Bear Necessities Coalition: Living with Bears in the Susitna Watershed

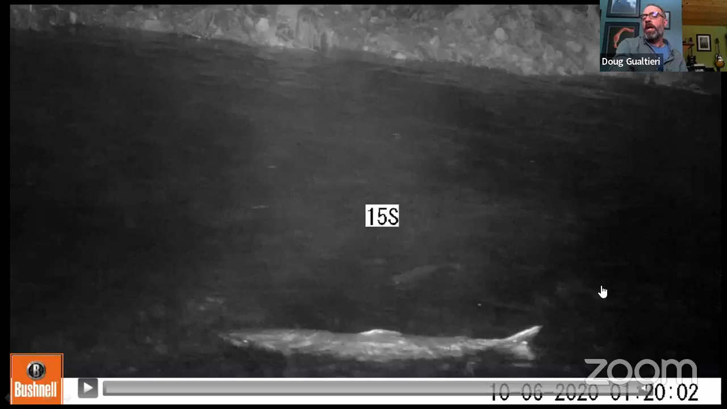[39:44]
So this is what a bear, this is,
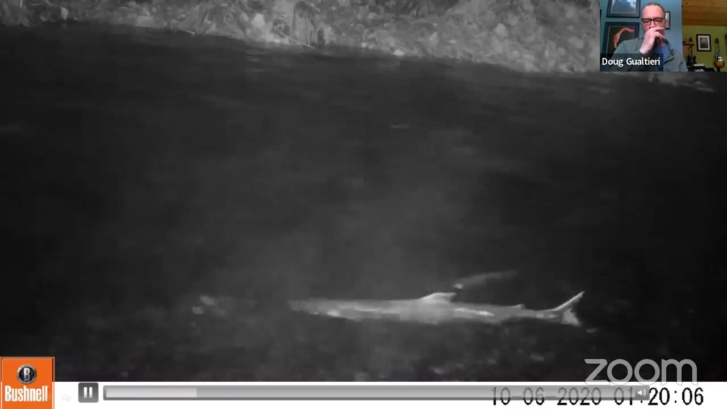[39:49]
this is just a salmon with a little trout behind it, trying to get a free meal. Fisk swimming around in there.
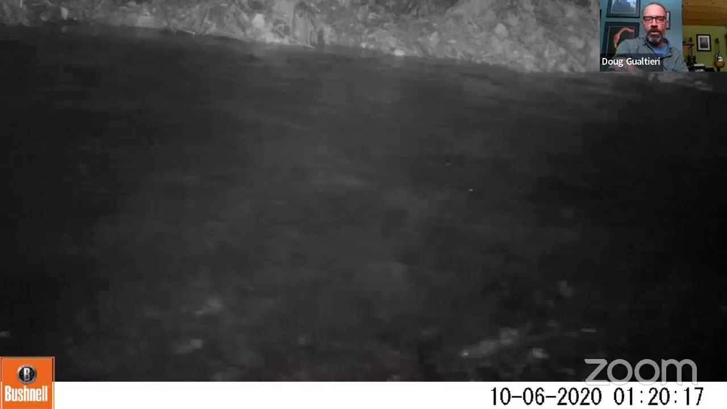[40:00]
We get about a thousand poho, maybe a little less, run up the stream every year.
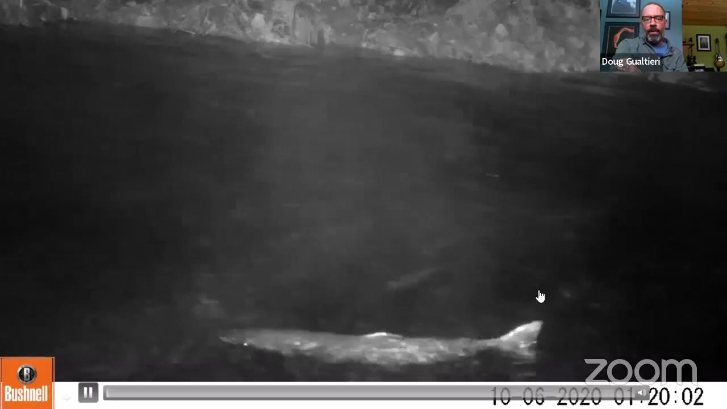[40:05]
Fisk swimming around in there, and with that comes bears,
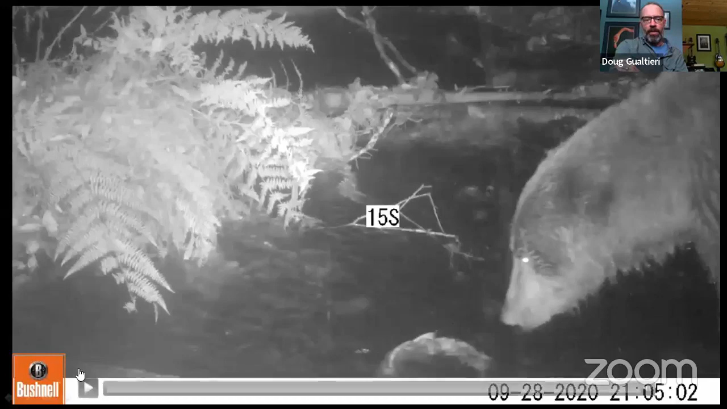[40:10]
and just to give you, this is a bear,
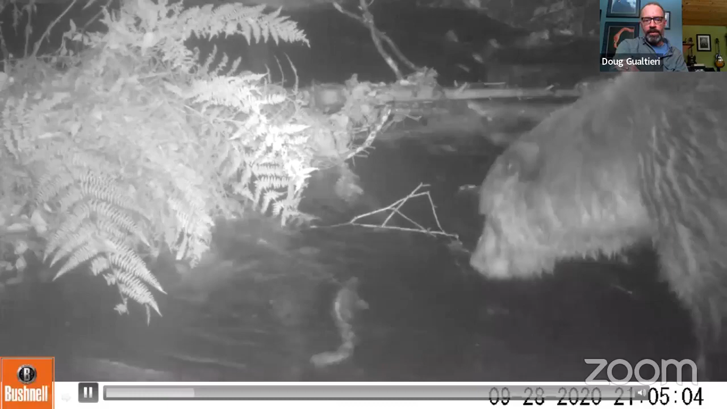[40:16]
this pitch, this is nine o'clock at night.
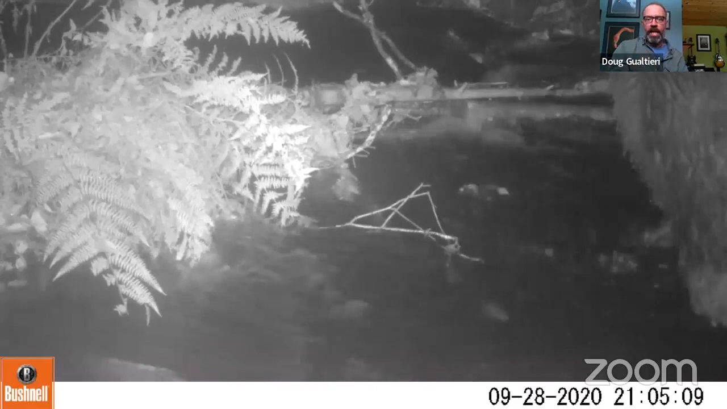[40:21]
It looks like the red light wasn't on, that bear still would have been able to see the fish. Didn't get it, of course, but what we've experienced here is we've had sows with cubs every year.
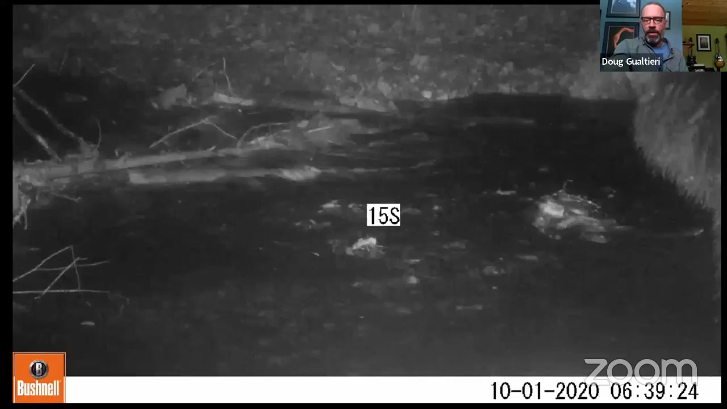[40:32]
We had one male bear come through once.
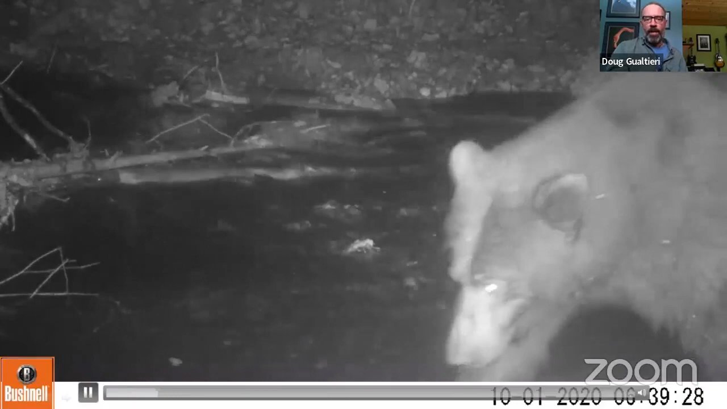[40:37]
It's usually one bear and cubs for a month at night.
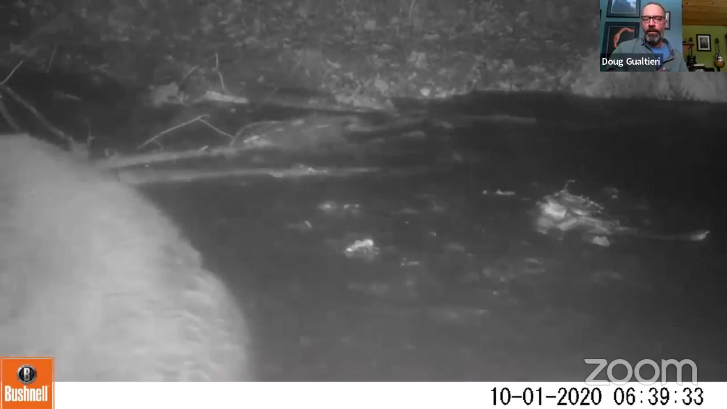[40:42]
And here's this little, here's a meal bear. I think mom probably caught that for him or her.
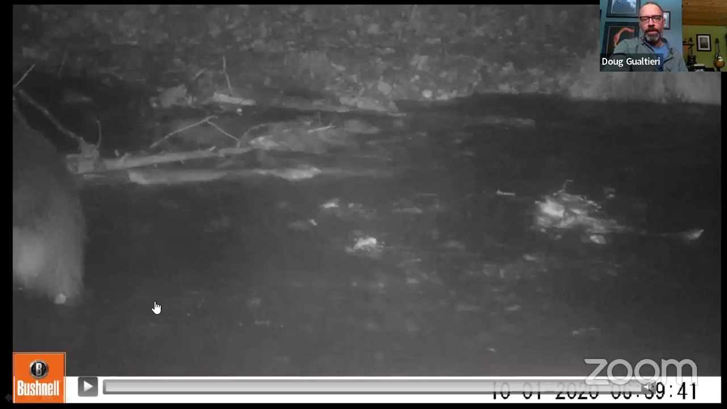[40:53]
It's not, it's not lucky everyone. This is last year. This female, I believe, was probably her first litter of cubs. She was not a great, I have hundreds of 15 second videos of her not catching salmon.
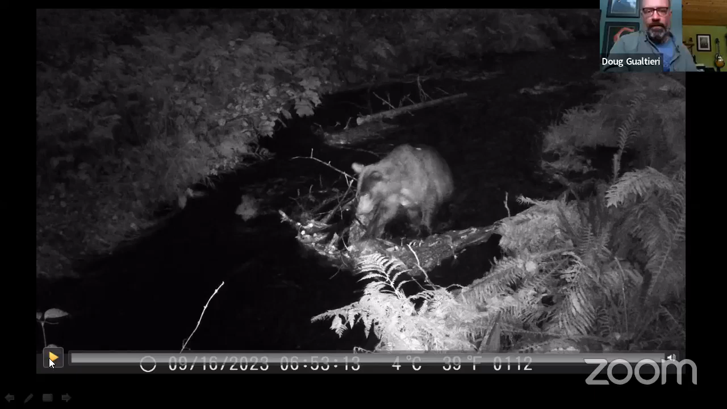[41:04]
But she was giving it her best effort. It was also, the water was put high, even in this small stream, it makes a difference.
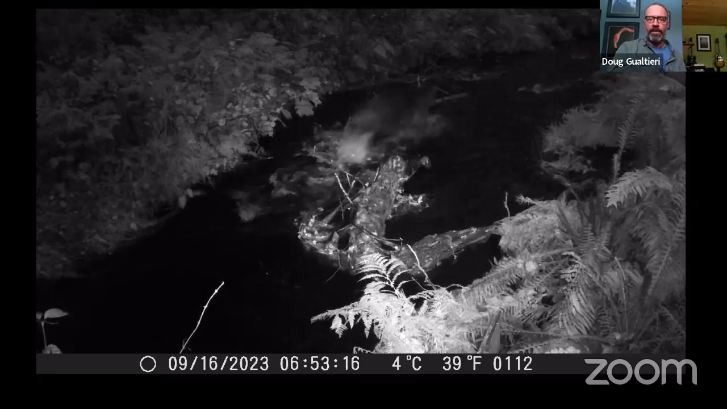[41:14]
And, and there were fewer salmon.
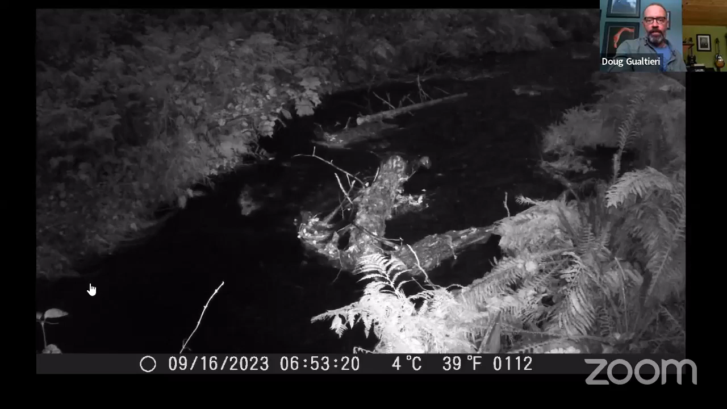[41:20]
But that's every, you know, they walk through the creek and they disturb something and they'll, they'll chase it.
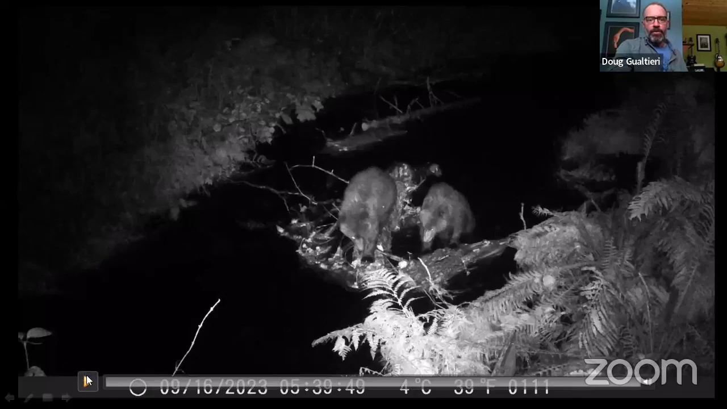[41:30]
And here's her two yearlings that she had with her. And they provided quite a bit of entertainment. We can watch these guys from our back deck. We have a pair of infrared binoculars that we can, night vision goggles that we can watch as well. So, they're learning.